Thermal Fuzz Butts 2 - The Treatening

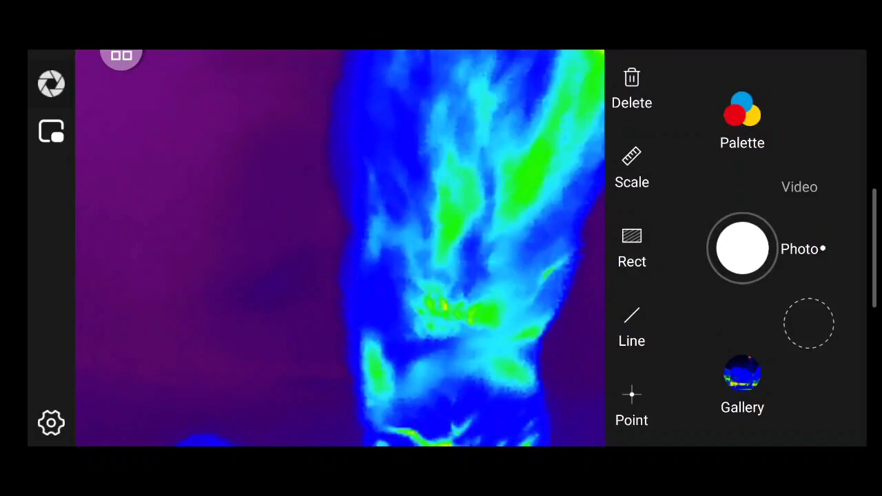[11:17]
because she had surgery on her shoulder she had to get a cyst
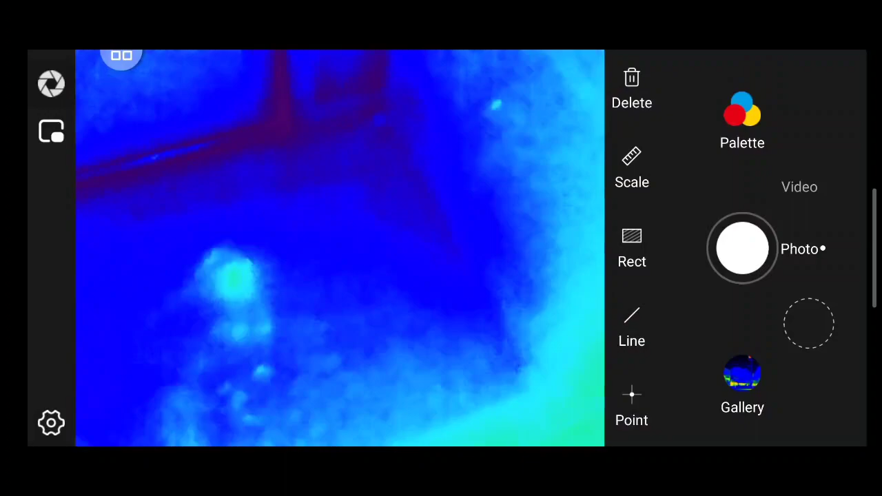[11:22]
removed I wonder if that would have popped up like on the thermal as like a hot spot maybe even through the fur
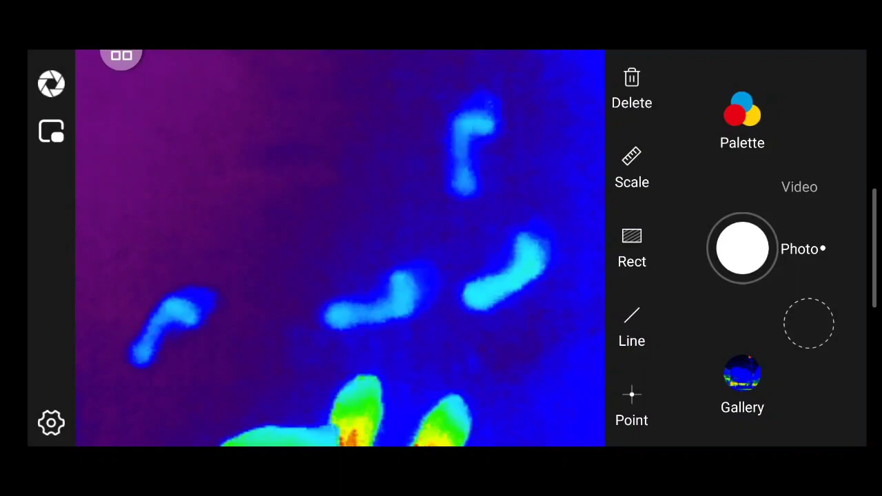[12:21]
I forgot I thought there was a cat there for a second I wasn't paying attention to the my eyeballs I was looking at the camera
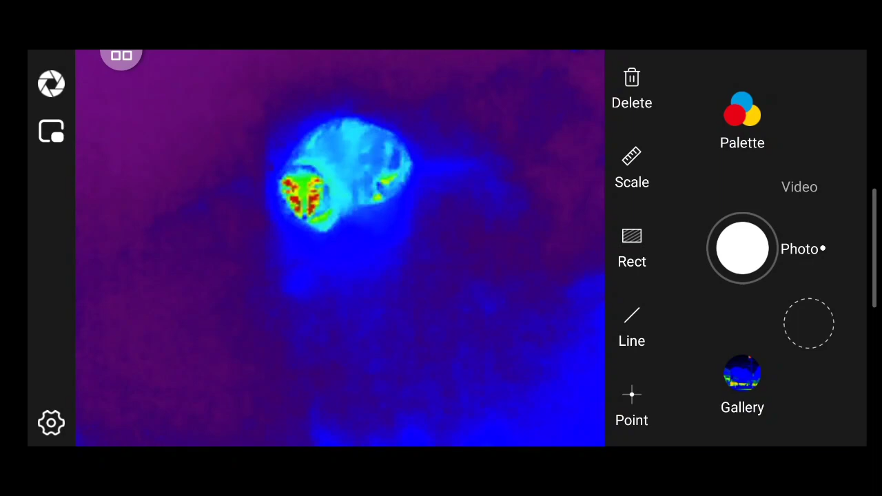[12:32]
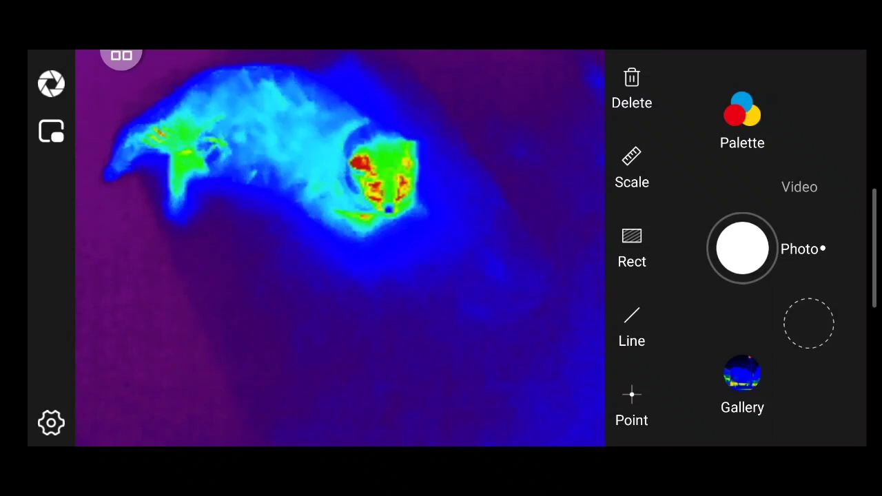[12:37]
you and your warm ear
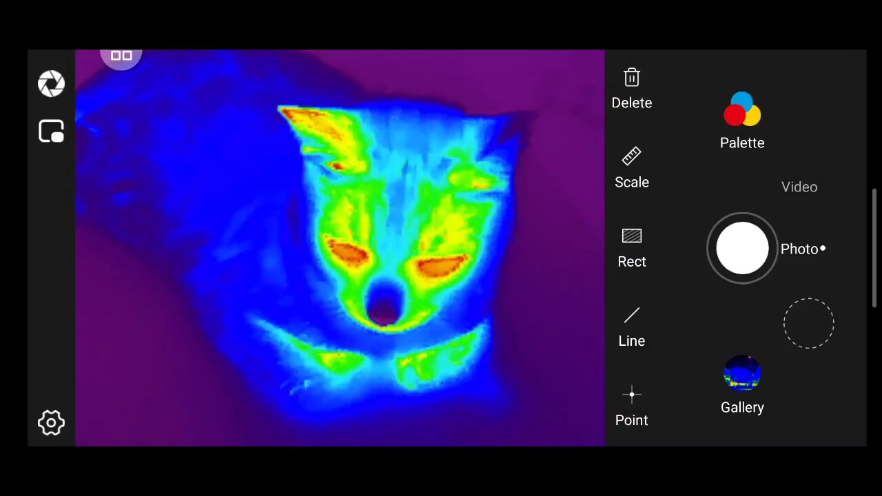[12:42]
that's weird I feel like it's good
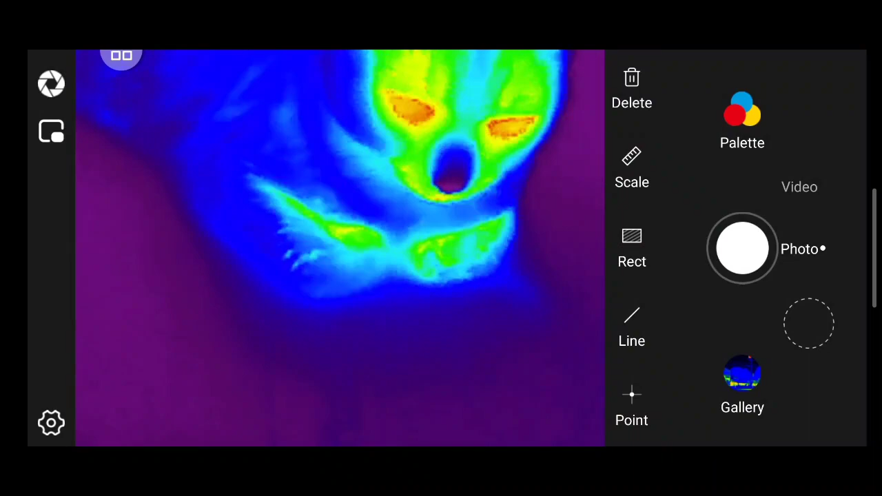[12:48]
like I've checked it like a few times just to make sure
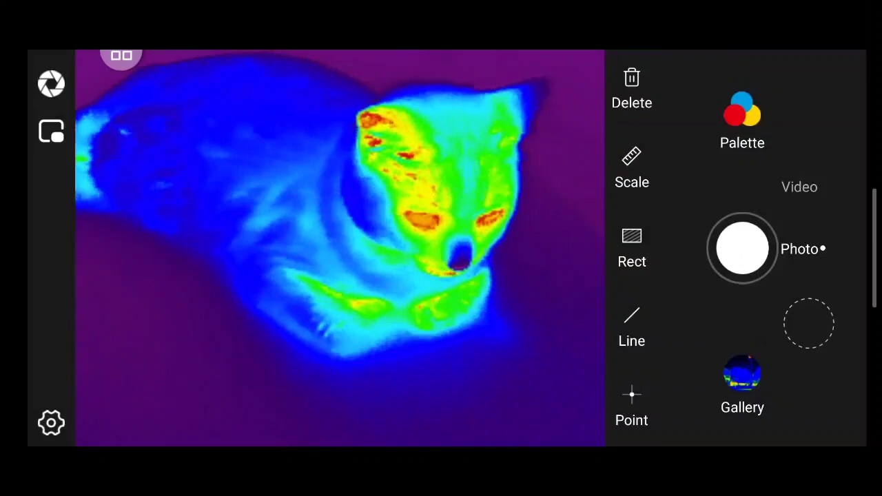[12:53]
maybe she just has a warm ear she is floofy it'd be better if you could actually see like their eyeballs because she's all chill she's got that smile going on don't you poofers
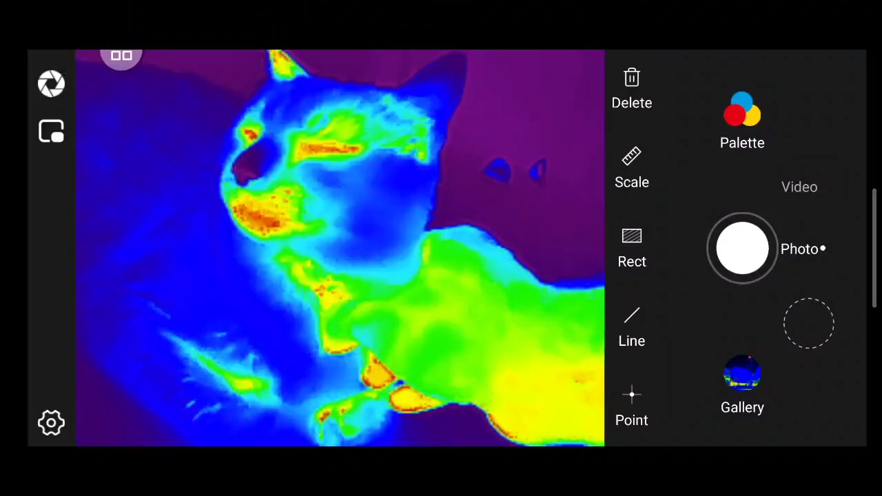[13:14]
I'm going to get you poofy girl
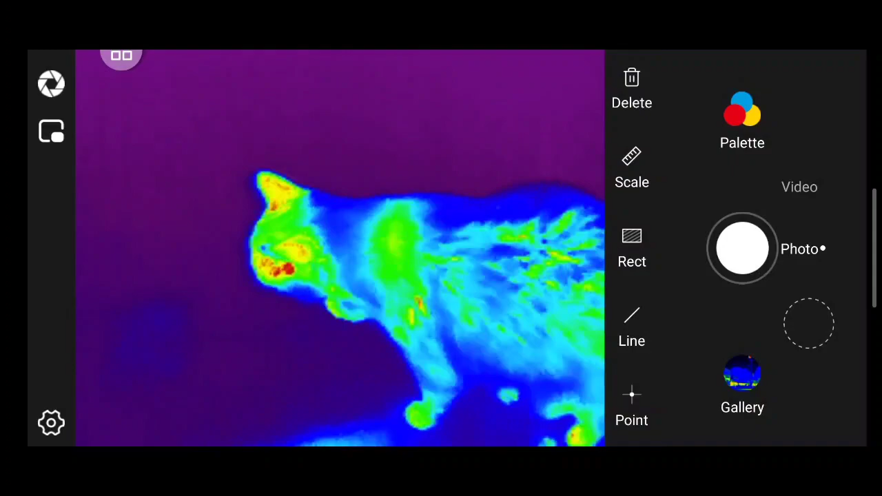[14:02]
see a laser pointer in ThermoVision
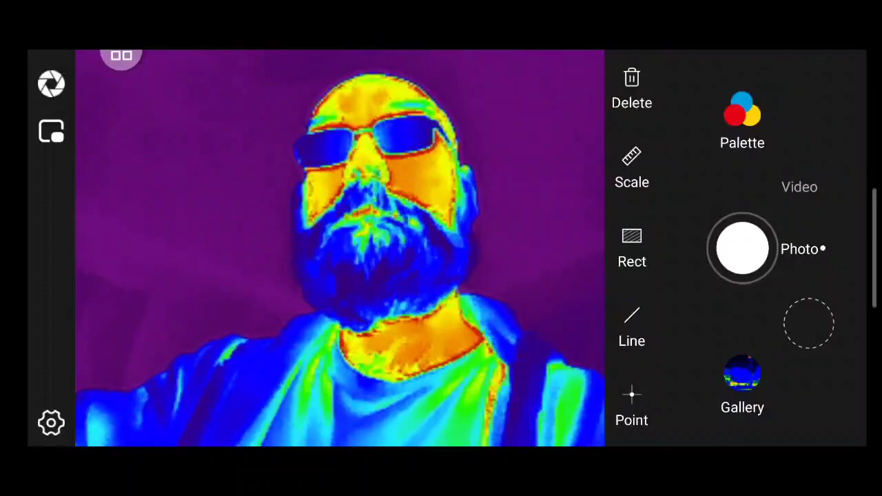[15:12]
yeah I'm working on it but have a good time see y'all later where's the stop button there it is oh yeah this one didn't apparently it just doesn't record right like the the thermal program locks it into
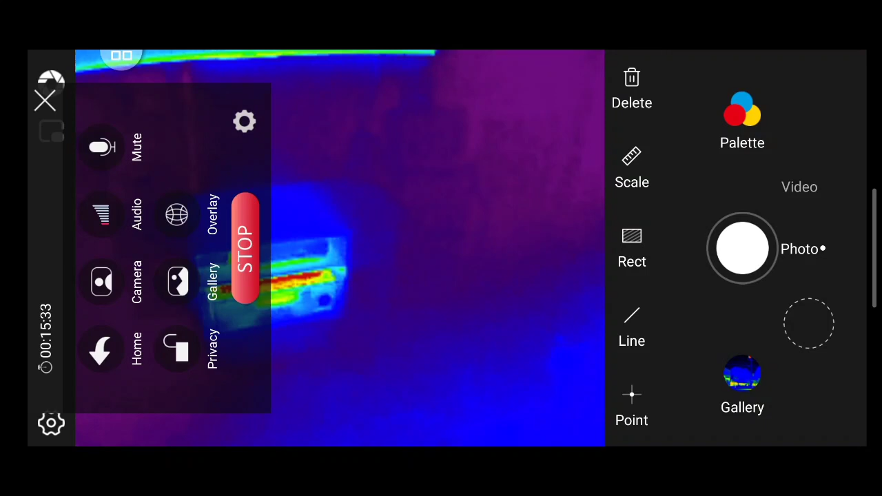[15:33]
portrait mode so I have to rotate it and that's fine and the built-in video recorder doesn't do sound so screw that so anyway have fun